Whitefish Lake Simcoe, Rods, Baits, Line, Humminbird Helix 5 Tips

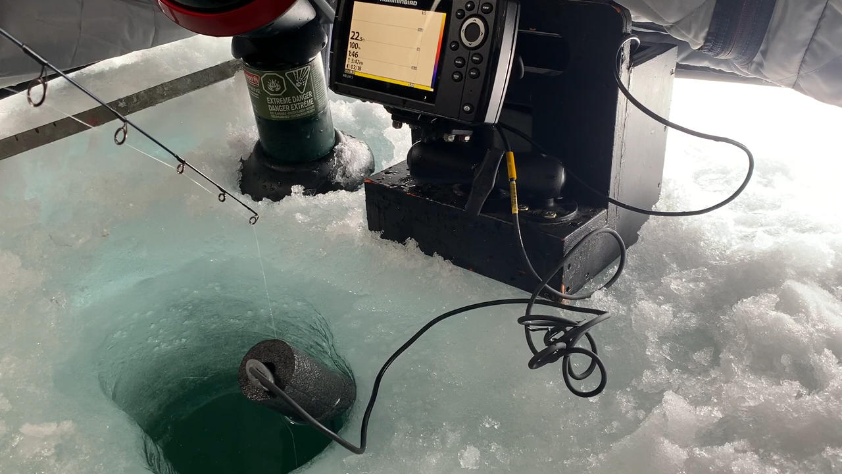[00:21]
Good, helpful tip. Come on. There we go. We got it that time. Now you see the fish coming up on the screen. I've got my upper range set at 13, so you're going to see it disappear. So I'm going to get that transducer there since it's not much good to us anymore.
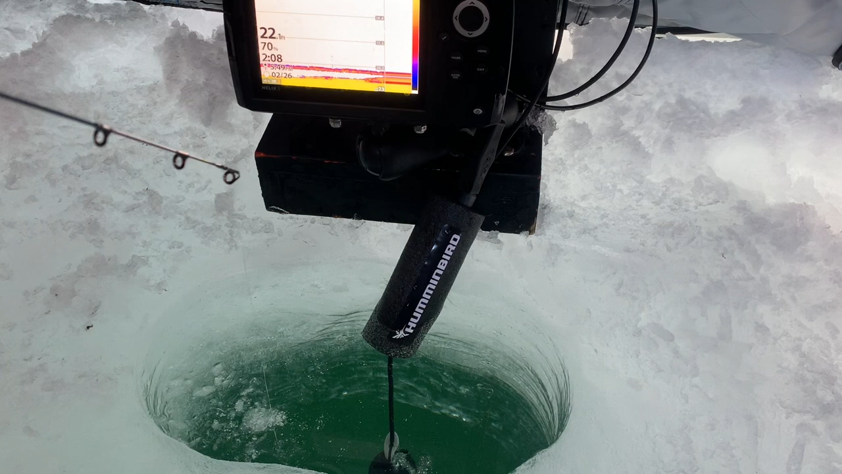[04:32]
Saw him on the bottom. Come on up. Come on. Hole. Went down. Come on. Ah, they can be finicky.
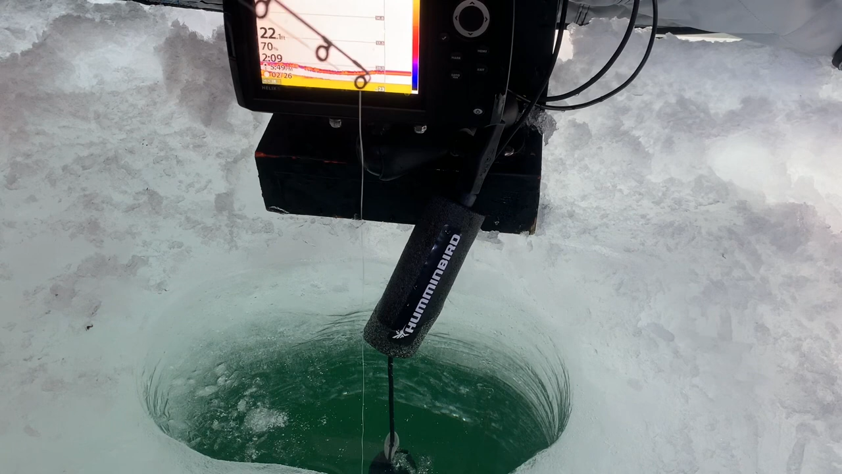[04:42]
Come on. Oh, she bumped it. Come on back up. Come on. Oh. No. You're not supposed to do that. You're supposed to eat it.
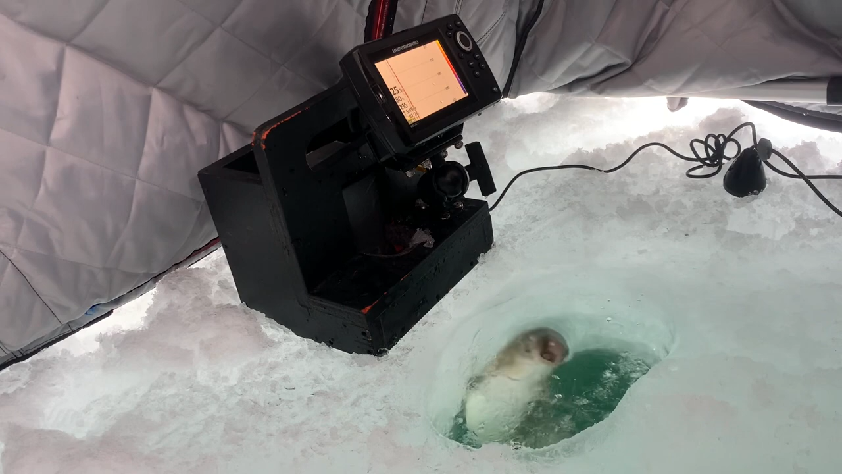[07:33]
There she's all at the beauty. She's almost come out of the hole.
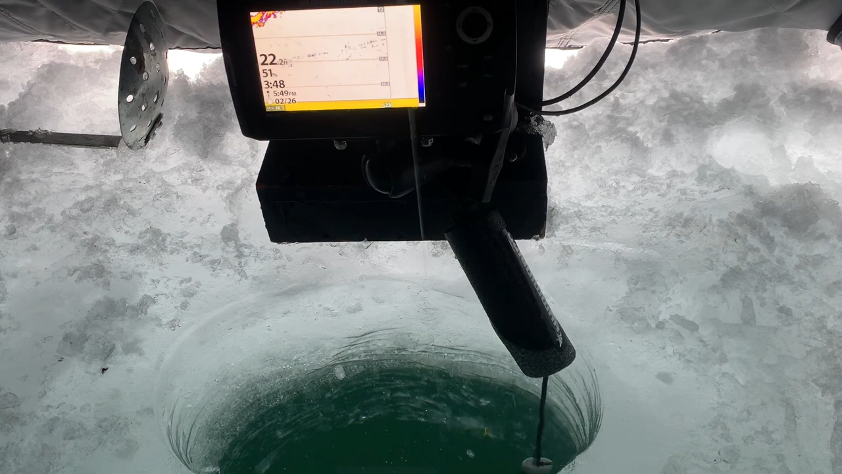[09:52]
Yes, we got it. There you go. Now you can see it. That's what I've been waiting for. You can see everything right there on the screen. Excellent. That is a nice
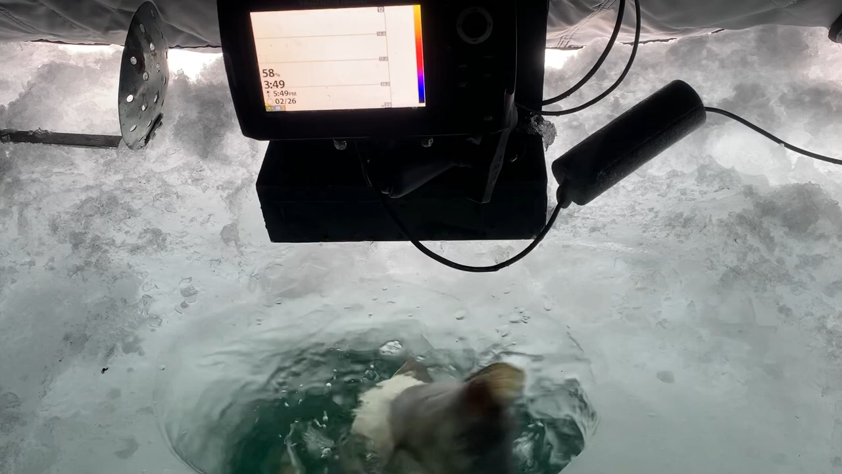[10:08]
beauty. We got us a fish right here, you guys.